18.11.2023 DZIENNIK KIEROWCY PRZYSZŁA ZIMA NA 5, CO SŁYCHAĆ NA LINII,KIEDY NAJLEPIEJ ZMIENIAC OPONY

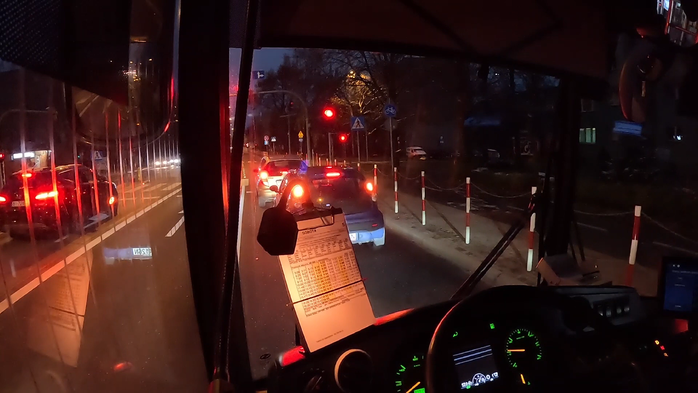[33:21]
Nie mamy kontrolę i mamy jakiegoś opornego delikwenta. Chyba jakiś małolat albo jakiś młodych gość próbował uciekać. Na szczęście akurat między przystankami była dosyć duża odległość. A ja akurat widząc co się dzieje nie otworzyłem tych drzwi, przy których stoją.
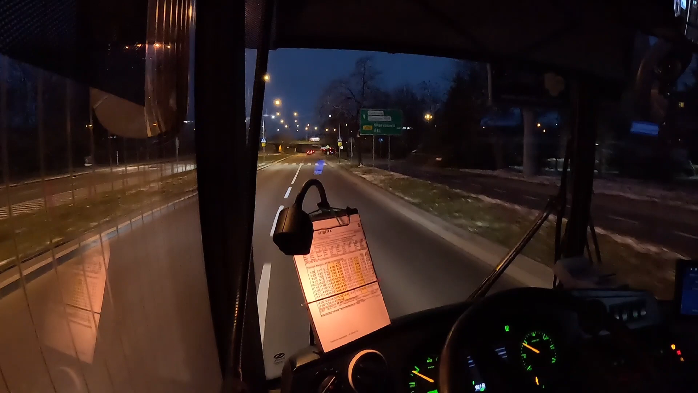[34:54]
Tam często, gęsto takie menele osiedlowe wsiadają zawsze. Jadą dalej sobie do sklepu. No i podjechałem na przystanek. Te wszystkie menele wsiadły. A w międzyczasie w międzyczasie Kanary że tak powiem spisywali jakiegoś tam jakąś tam osobę, która nie miała biletu. No i jak oni zobaczyli, że kontrola biletów, jak dali w długo nie zdążyłem drzwi zamknąć to wszyscy powysiadali z powrotem.
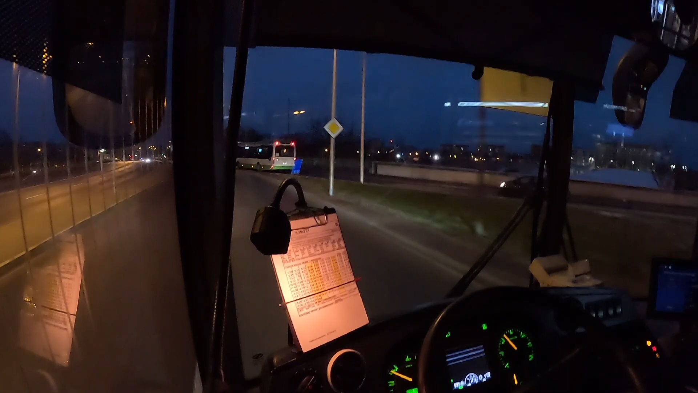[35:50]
Która będzie jak wrócimy z dziesięci. Tak jak wczoraj było ślisko, tak dzisiaj sucho się robi na wiadukcie.
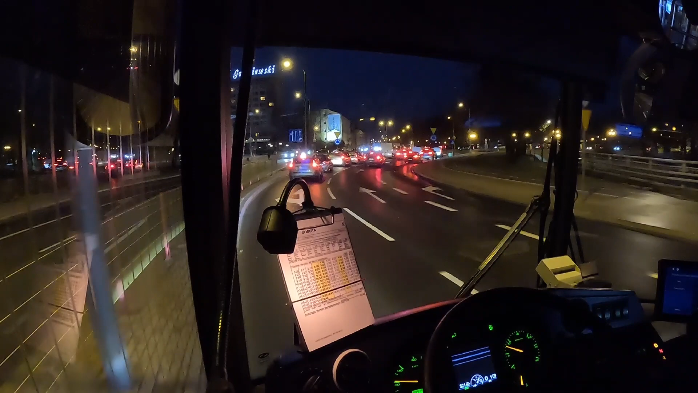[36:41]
Nawet w autobusie powiedziałbym, że jest trochę większy ruch niż jeszcze poprzednim kółkiem. Czasami są takie sytuacje, że człowiek nie umie sobie tego wytłumaczyć racjonalny sposób. Ale to wszystko, nic najważniejsze, że przestało padać. Nie jest mokro. Już zaczyna wszystko obsychać. No i cały czas na plusie. Temperatura się utrzymuje.
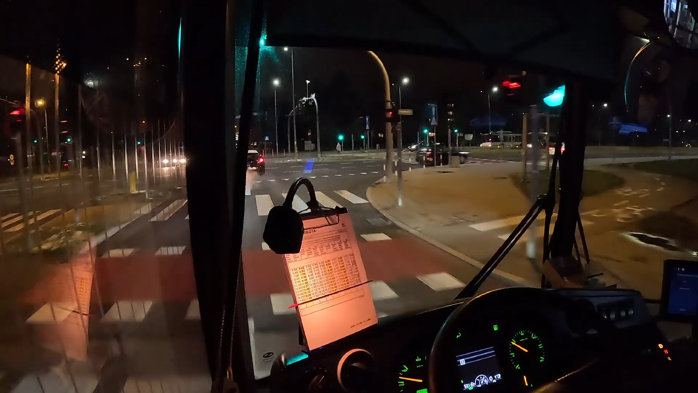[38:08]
Bo tutaj na piątce jak się jeździ to po lewej stronie teraz jak będziemy jechać koło sklepu z Poemowskiego jest ten rynęczek taki i zawsze przed świętami jak sprzedają choinki te takie cięte albo w tych wiaterkach
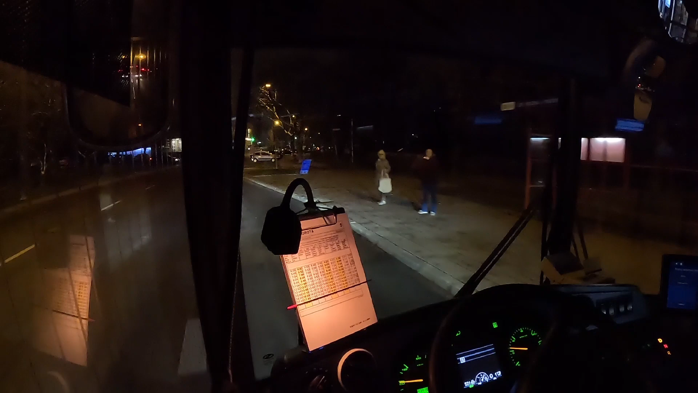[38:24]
to cały taki szpalar tych choinek stoi i powiem wam, że to fajnie wygląda bo to tak wygląda jakby ktoś las zasadził taki zagajnik się robi wzdłuż chodnika 10 osób wsiadło i 2, 4, 6 osób już wysiadło 7 chyba wszyscy na jedną imprezę idą no nic dobra jedziemy zatem dalej
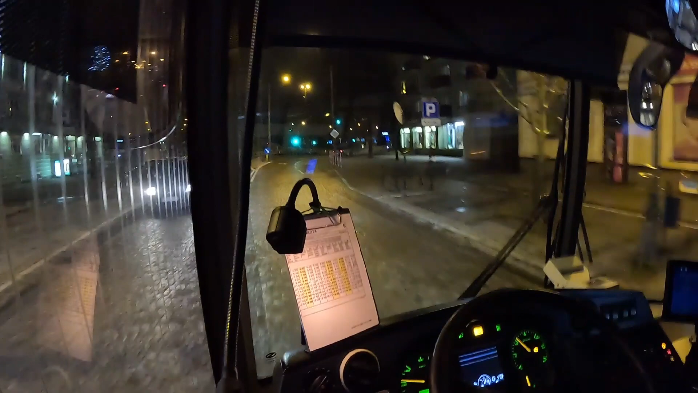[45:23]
drzewka się świecą ale jeszcze nie wszystkie bo dopiero zaczynają znaczy nie zaczynają bo tam już widziałem więcej drzewek ubranych ale akurat teraz zaczęli od wieszania właśnie w tym miejscu ozdób choinkowych tych lampek choinkowych a my jesteśmy nawet o czasie i będziemy jechać za chwilę dalej ale najpierw co trzeba czy jakieś zielone światło by się przydało
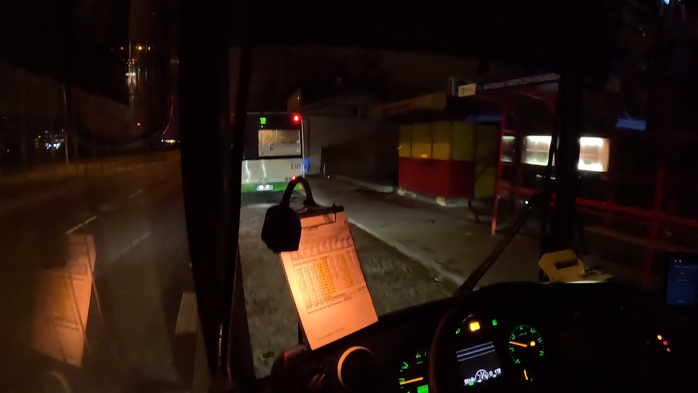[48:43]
tam już nikogo nie powinno być chyba że ktoś się gdzieś pod krzesłem schował wygląda na to że nie ma nikogo i jedziemy do zajezdni jedziemy do zajezdni 19.42 43 już w zasadzie wyruszamy przez ulicę wierzbową,
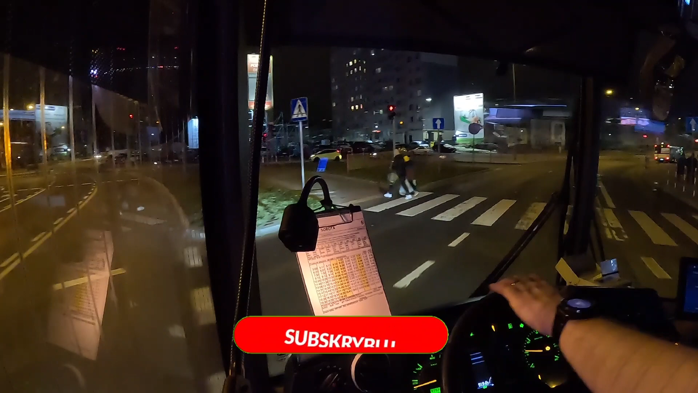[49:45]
a my spotkamy się już z miejsca dowodzenia nieco innym bolidem będziemy jechać do Biedronki znaczy ja będę jechać do Biedronki to z wami podsumuję ten dzisiejszy jakże ambitny dzień zobaczcie Aldi taki piękny duży sklep i cztery samochody na krzyż stoją szok normalnie aż się człowiek zastanawia tylko czemu w Biedronkach kurde w Lidlach kolejki ktoś z was mówi że tutaj jest drożej
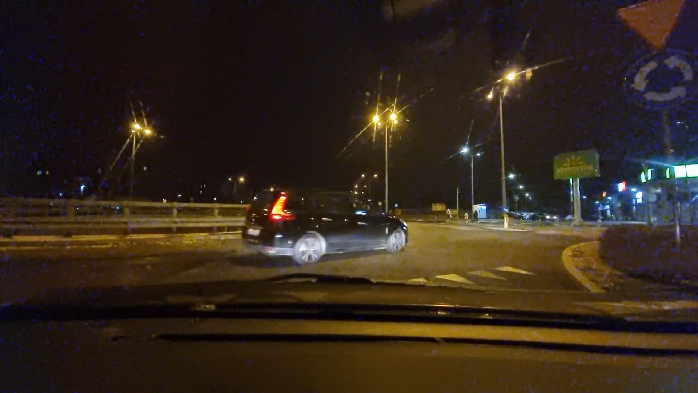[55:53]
kółeczka zrobił w tą i z powrotem no i fajnie jak lubi jeździć ja tam też lubię także pozdrawiamy sympatycznego pasażera śpiewającego z tyłu gdzieś tam dobrze tyle na dzisiaj moi drodzy dojeżdżam już do Biedrony tak jak mówiłem tutaj na linii 26 jest Biedronka, do której ja zajeżdżam czasami wiem, że wstąpił do piekiel po drodze mu było, to wcale nie po drodze dla mnie no ale ja po prostu lubię tą Biedronkę nie wiem czemu
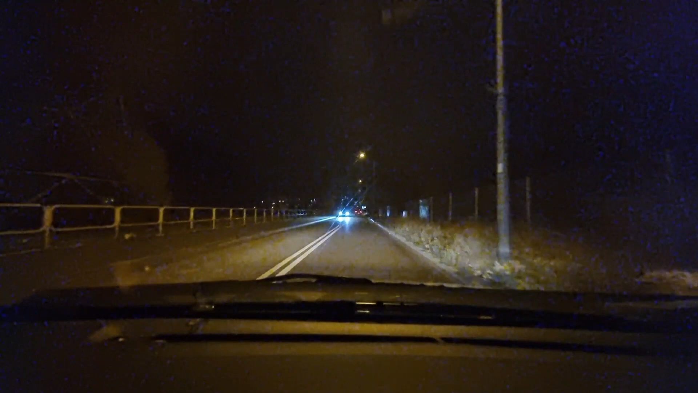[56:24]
wcześniej jeździłem do tej Biedronki tam na transportową, ale mnie wnerwiało zawsze w niej to że jest parking z tyłu, a wejście z przodu ona powinna być odwrotnie wybudowana, nie wiem kto to tak wymyślił że na zapleczu jest parking i zamiast podjechać samochodem z przodu, żeby z tymi zakupami